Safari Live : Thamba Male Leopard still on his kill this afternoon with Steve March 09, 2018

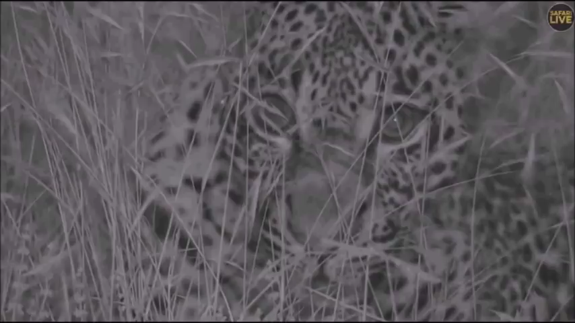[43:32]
but if he just gets one one bite on his leg from hyena could lead to his demise because a leopard that can't climb a tree is not a safe cat can't take his food up he struggles to hunt and to get away from predators would be very very difficult look at how those pupils are getting bigger and bigger scanning the darkness eyes so many sounds and smells that he'll be picking up that we have absolutely no
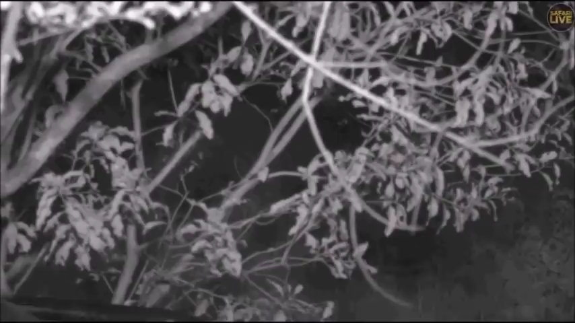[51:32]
Norsana is definitely a bit stockier than him but he is going to be a beautiful beautiful male okay so we're going to go back around this bush and see what he gets up to maybe he's getting a little bit peckish so that was the IR and back off IR now